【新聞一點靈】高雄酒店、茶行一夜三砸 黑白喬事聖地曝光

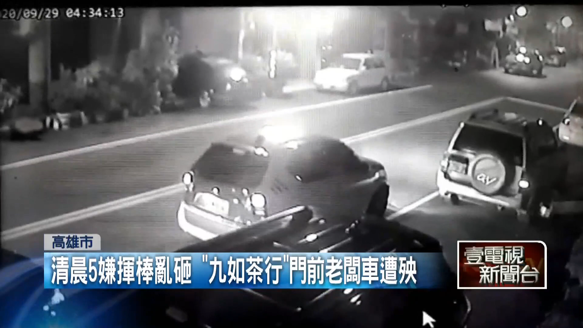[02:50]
好几部车停在酒儒茶行门口这些人来意不善全都拿着棍棒下车接着就是一阵乱闸